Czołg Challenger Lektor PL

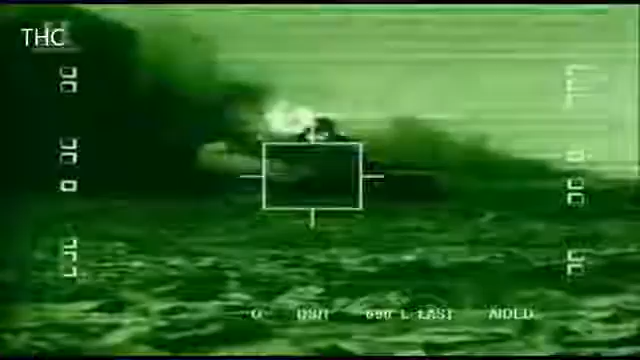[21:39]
W tym momencie można dobrze przyjrzeć się celowi.
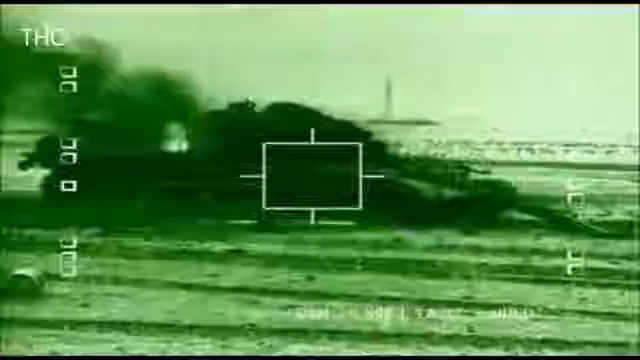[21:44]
Ten system to duży atut. Umożliwia Challengerom atak z dużej odległości przy minimalnym ryzyku dla nich samych.
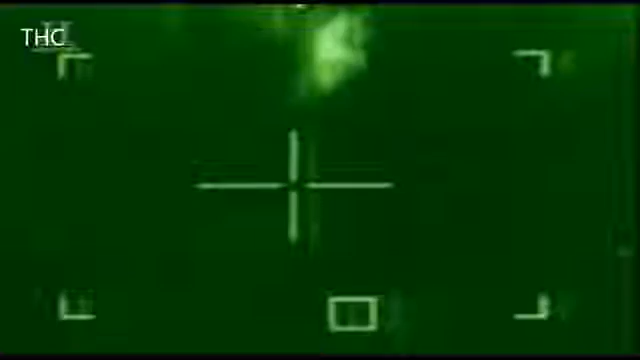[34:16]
Challenger rozpętuje burzę ognia. W ciągu kilku minut 14 czołgów irackich zostaje zniszczonych.
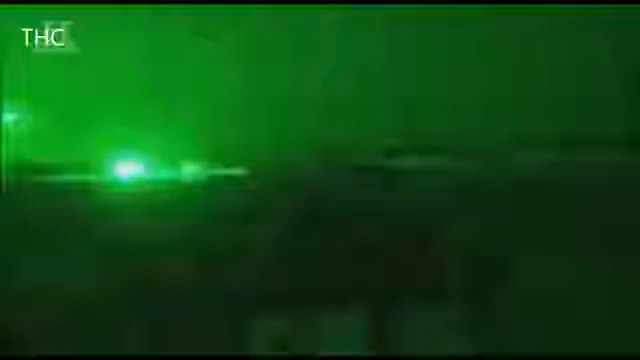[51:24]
W nocy 26 marca dywizjon Challengerów przesuwał się w kierunku przedmieść Basry,
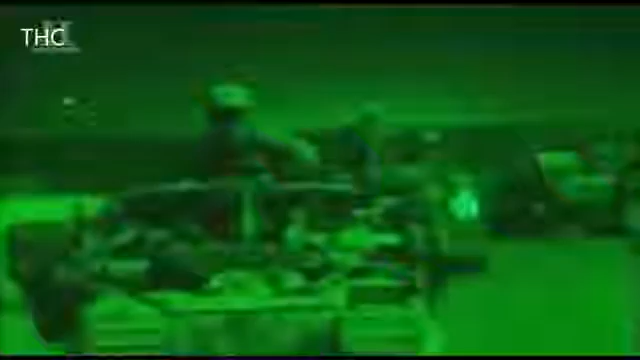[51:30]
żeby wesprzeć komandosów, którzy znaleźli się pod ostrzałem.
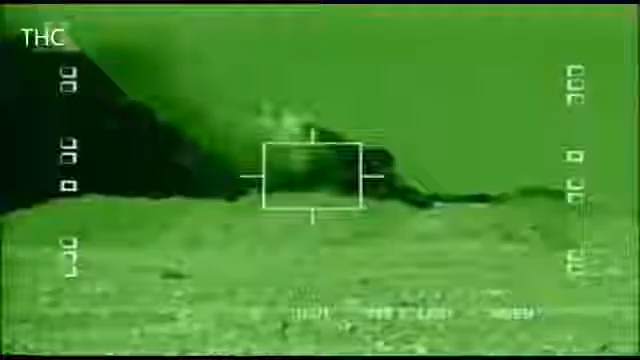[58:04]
W tym momencie można dobrze przyjrzeć się celowi. Ten system to duży atut.
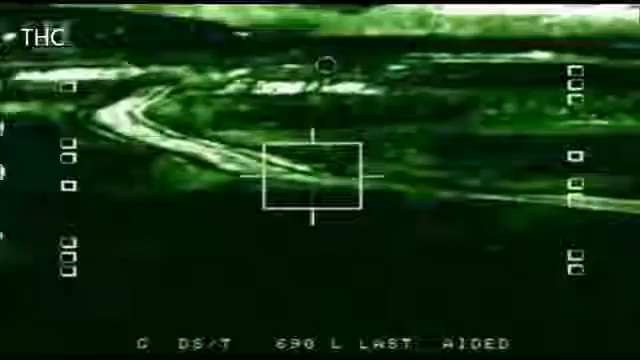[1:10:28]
Pocisk uderza w cel, który widzimy przez celownik. Po jakiejś minucie zapala się paliwo i amunicja wewnątrz pojazdu.
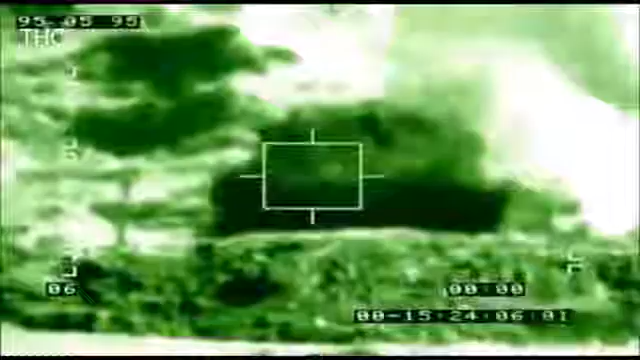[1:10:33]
Wtedy widać tylko wielką chmurę dymu. Challenger rozpętuje burzę ognia.